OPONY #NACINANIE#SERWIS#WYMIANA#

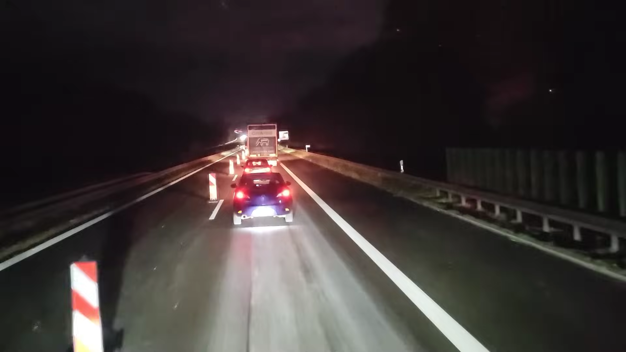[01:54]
Ale przynajmniej pomaleńku Pomaleńku No chciałem powiedzieć się toczymy Ale już Już stajemy Willkommen in Deutschland Ejajajajajaj Kurde Dobrze, że udało się tak, że Nad ranem tutaj wjeżdżam Bo w dzień, w poniedziałek To Nawet nie chcę myśleć co tu się będzie działo Na razie tragedii Nie ma Jechać Pracować Zarabiać Oiro